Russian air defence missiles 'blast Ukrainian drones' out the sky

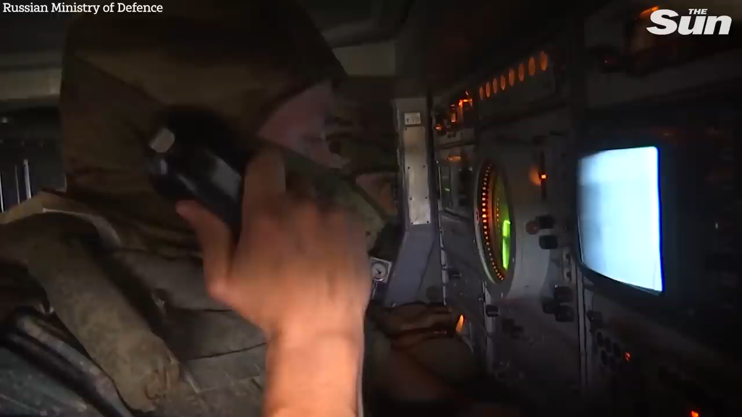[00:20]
16, далее 8300 приближается. При входе в зону поражения уничтожен.
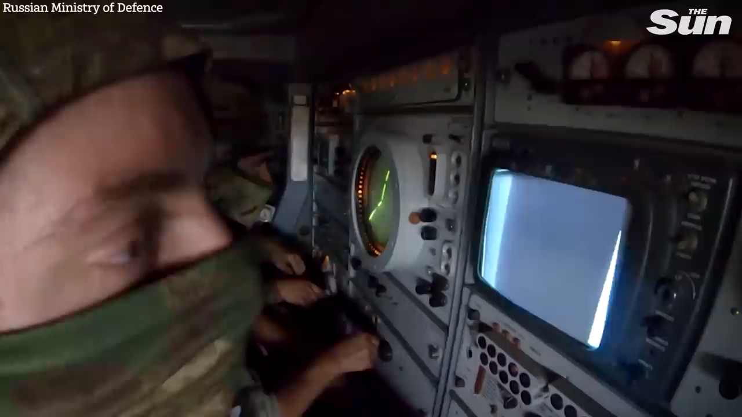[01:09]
Внимание, пуск! Ответ от ракеты! Есть ответ от ракеты!